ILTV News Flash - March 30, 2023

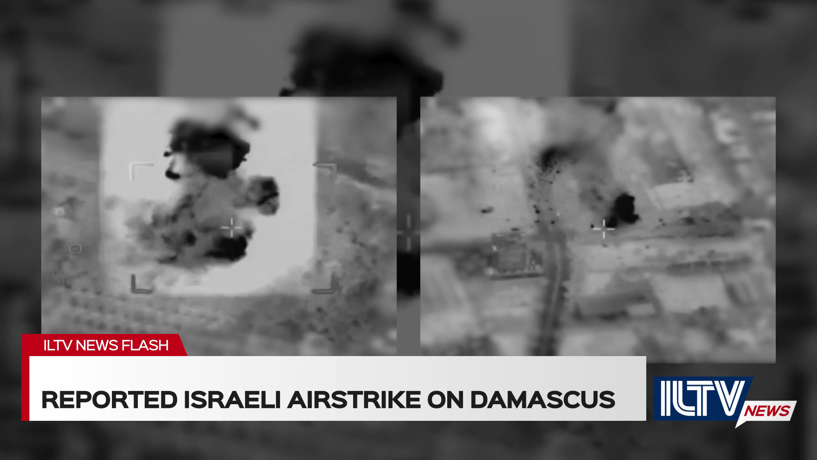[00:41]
According to state media, there were damages and two soldiers were wounded. Loud explosions were heard over Damascus at around 1.30 a.m.